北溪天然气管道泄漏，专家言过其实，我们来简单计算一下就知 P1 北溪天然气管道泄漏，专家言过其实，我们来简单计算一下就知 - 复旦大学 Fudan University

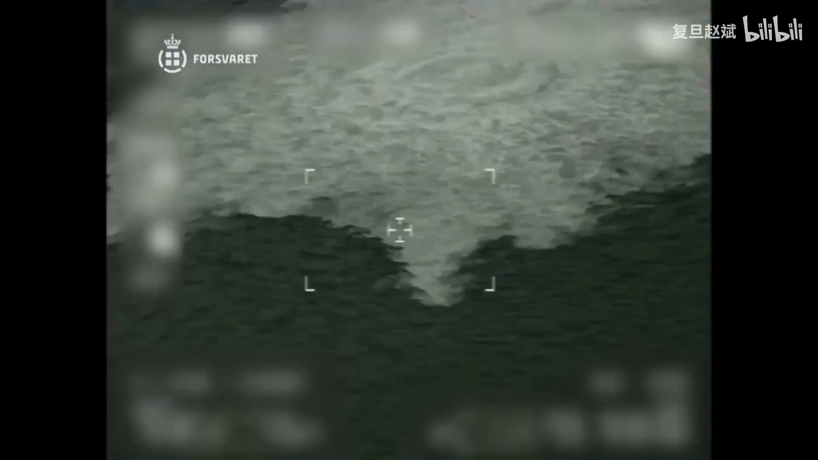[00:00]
是9月26日以来，在波罗的海丹麦伯恩赫尔姆岛附近的水下，